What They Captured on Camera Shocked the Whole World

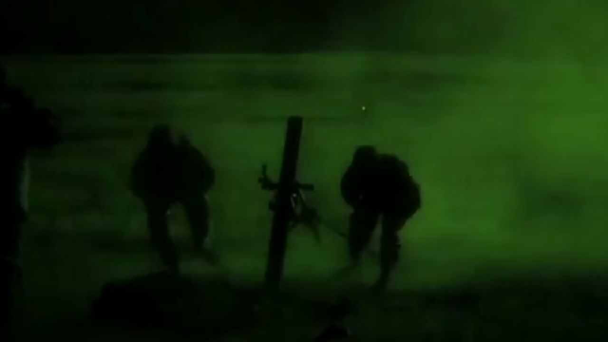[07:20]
military-grade flares which have been fired
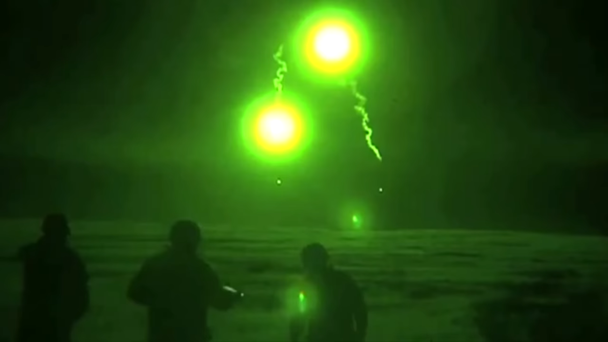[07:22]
into the sky but that's when suddenly they stop they hover for a moment before turning around and flying in the opposite